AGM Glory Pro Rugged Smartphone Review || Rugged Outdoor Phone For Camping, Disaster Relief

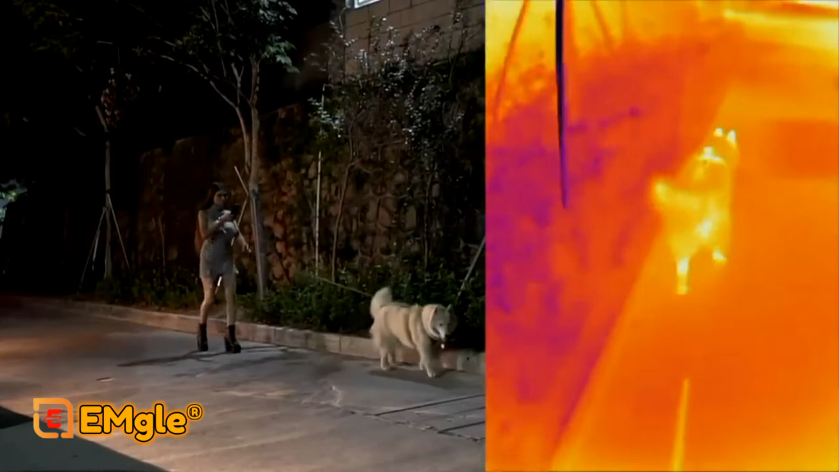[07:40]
I don't normally use a retractable leash like this but it lets Momo get far enough ahead I can show you how the camera works.